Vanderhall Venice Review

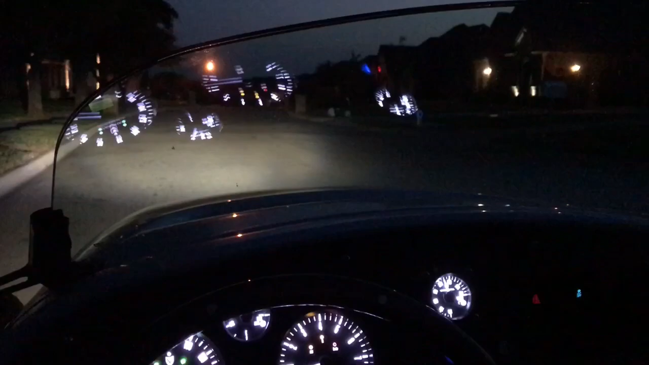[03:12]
You can see there is a little bit of a glare and reflection from those gauges onto the glass at night which could be a little distracting.